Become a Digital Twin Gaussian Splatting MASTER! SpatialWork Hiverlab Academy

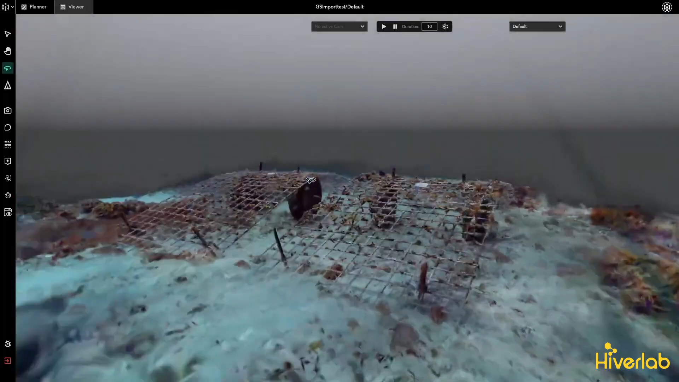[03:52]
Importing it as a point cloud scanner format,
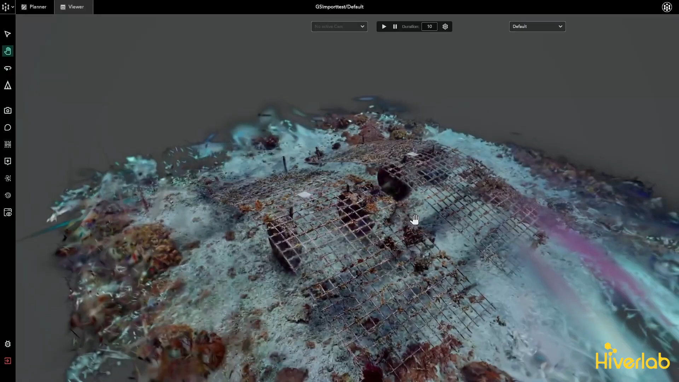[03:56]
also .ply, won't activate the Gossian Splat rendering pipeline.
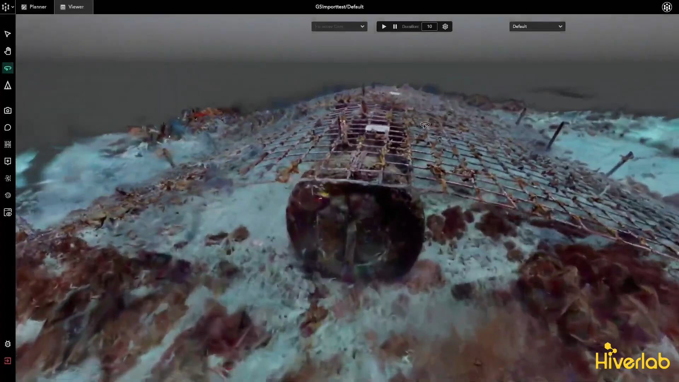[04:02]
SpatialWork is likely the first digital twin software to enable Gossian Splat editing. You can perform transformations, add other 3D objects, and integrate them seamlessly.
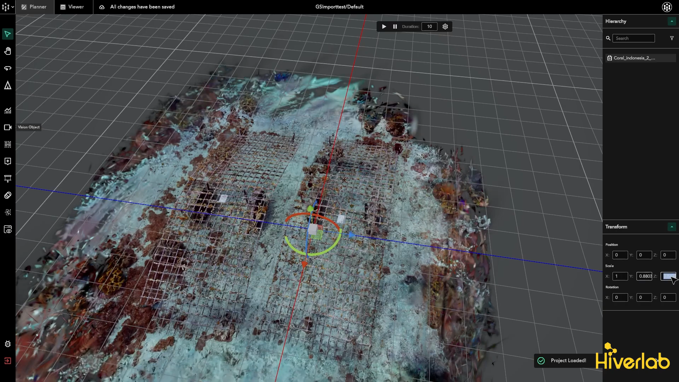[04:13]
For example, adding a small robot alongside your Gossian Splat object shows how well they integrate,
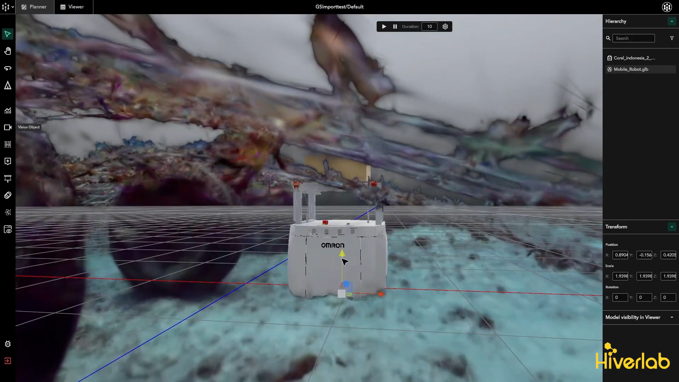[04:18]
a feature rare in other digital twin platforms.
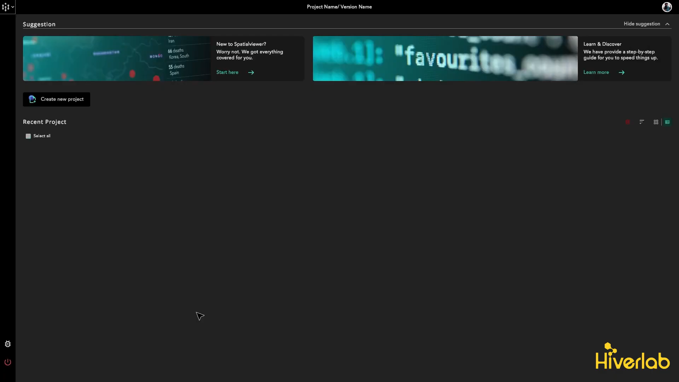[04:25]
You can also import multiple Gossian Splat objects,
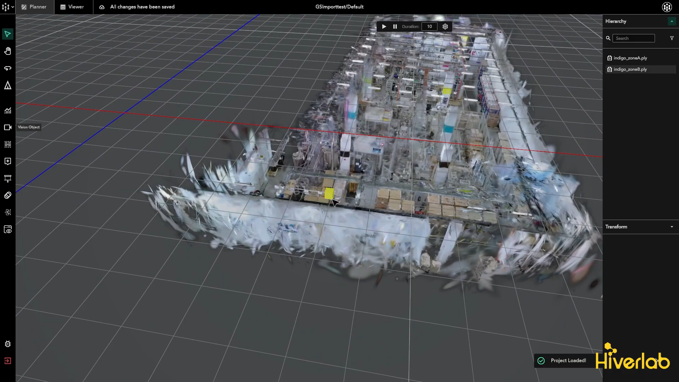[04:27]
such as industry site captures, segmented due to environmental scale.
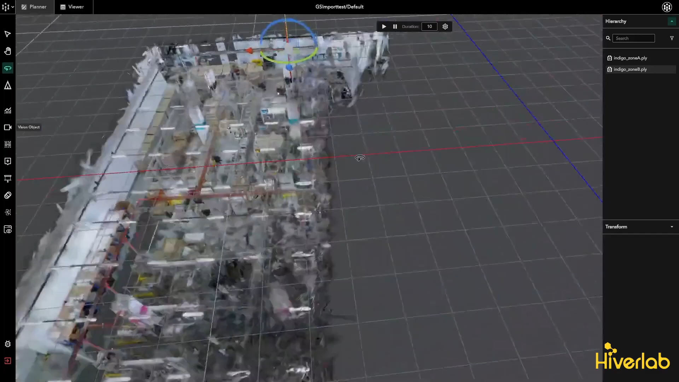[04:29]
Use SpatialWork to stitch them together, visually calibrating overlapping areas.
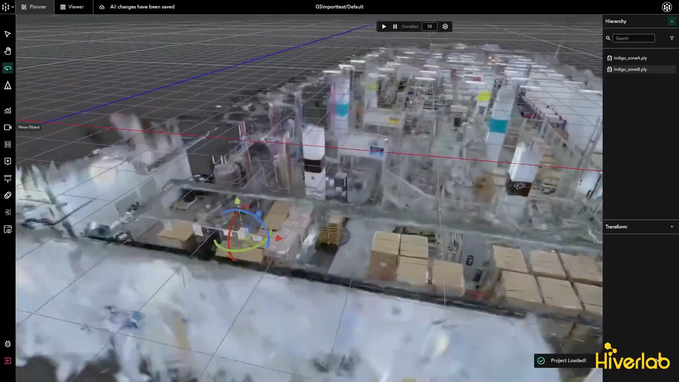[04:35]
Beyond editing Gossian Splat files,
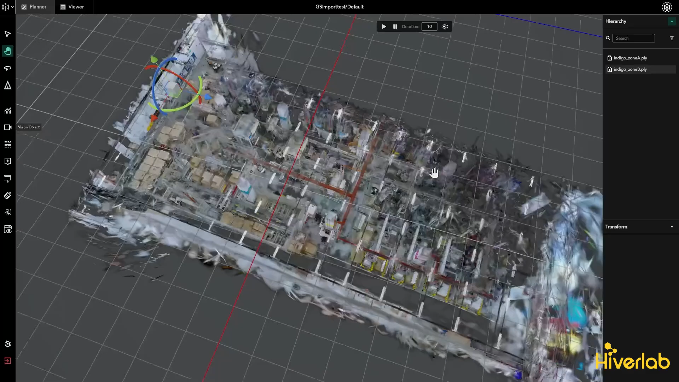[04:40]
you can integrate them with other data types,
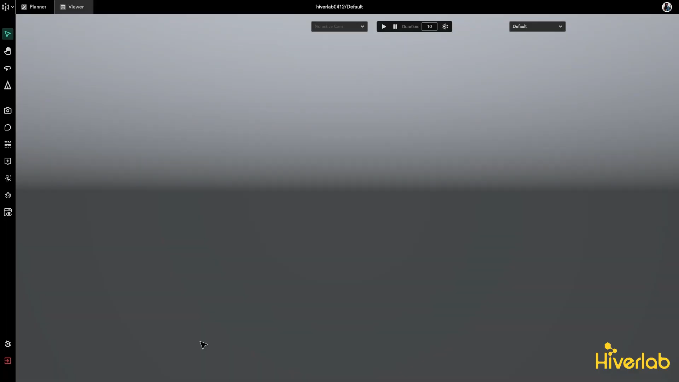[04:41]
such as visual positioning maps, powered by the Immersal SDK,
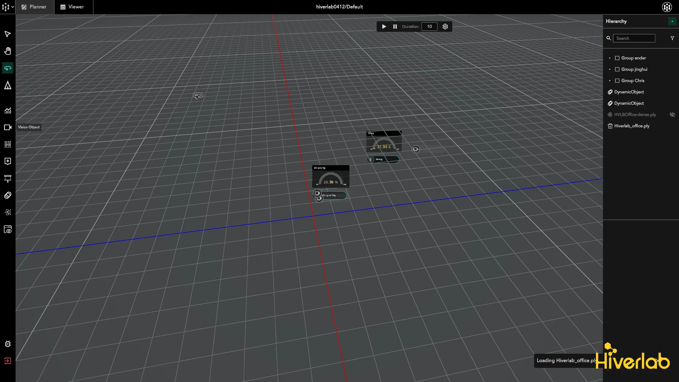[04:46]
or IoT sensor data, creating holistic digital twin experiences.
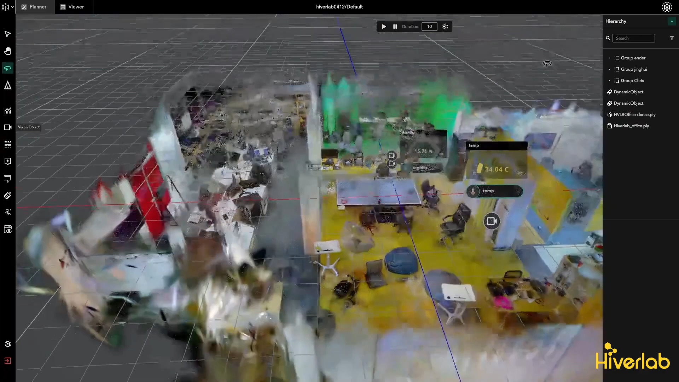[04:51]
Previously, building detailed 3D environments for spaces like offices was tedious and almost impossible.
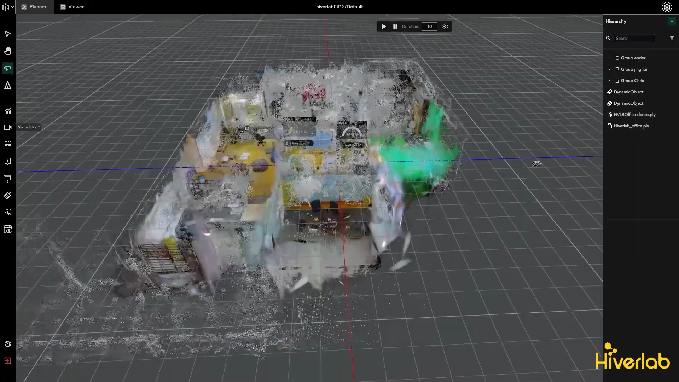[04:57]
Photogrammetry struggled with fine details, but now,
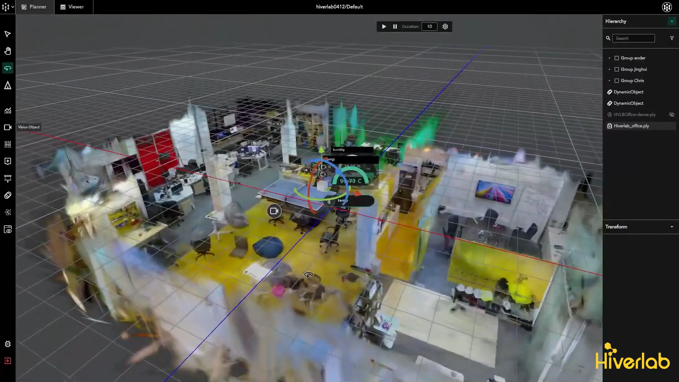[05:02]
with our Gossian Splat runtime editor, you can capture minute details like text on screens or even small objects.
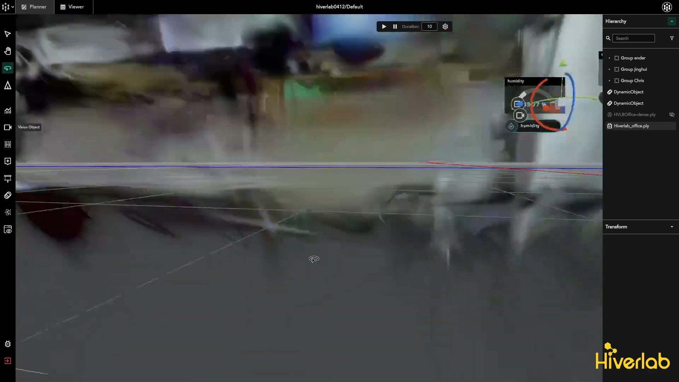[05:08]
We achieved this by using standard cameras with our auto-generation pipeline,